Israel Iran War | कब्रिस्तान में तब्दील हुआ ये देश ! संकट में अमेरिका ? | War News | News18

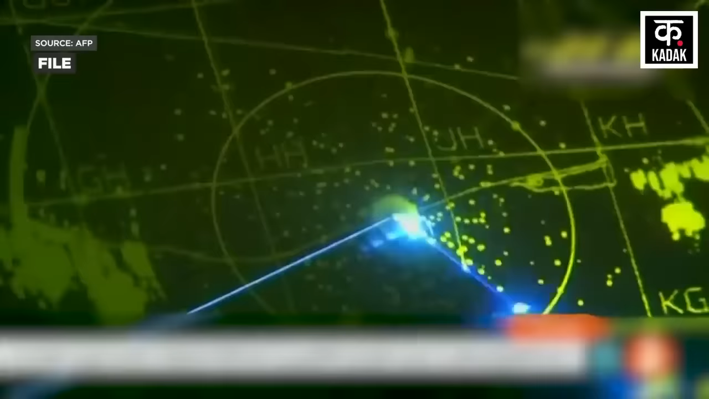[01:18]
मोबाइल लॉंग रेंज मिसाइल सिस्टम और अमेरिका के पेट्रियट एर डिफेंस सिस्टम के बराबर है
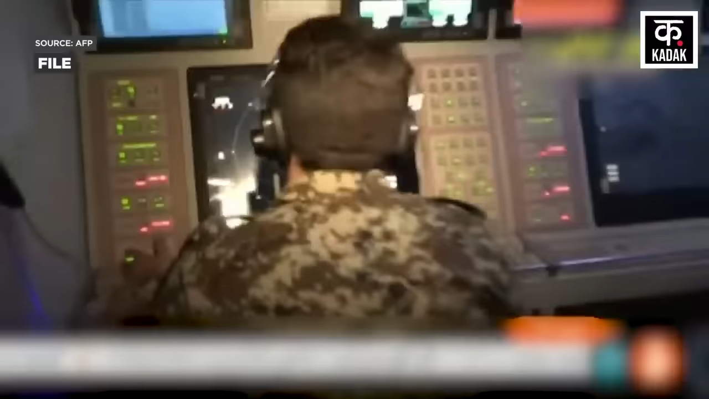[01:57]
इंटरसेप्ट कर सकता है इरान का कहना है कि ये पांचवी
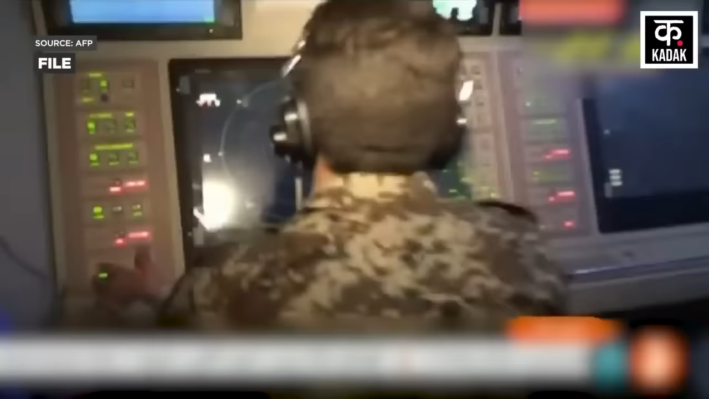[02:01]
जनरेशन के लड़ा कु जहाज जैसे लौखीड मार्टिन्स F-35 लाइटनिंग को भी इंटरसेप्ट कर सकता है